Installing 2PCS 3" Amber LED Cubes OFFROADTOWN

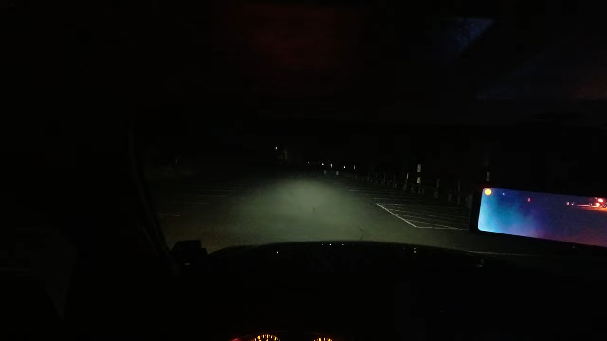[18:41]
on My regular lower beams are on So that's how it looks And now if I turn the headlights off It's pretty dark So now I'm gonna turn my new ember lights on
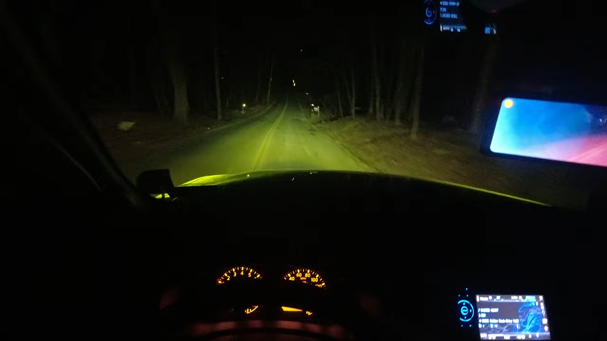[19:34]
Look They really doing a good job Lighting up this road They're small yet very powerful I really like them I really like them Maybe I have to aim them a little bit But even that That's a very good light output I'm happy And of course if now I'm turning my Ember lights on And my light bar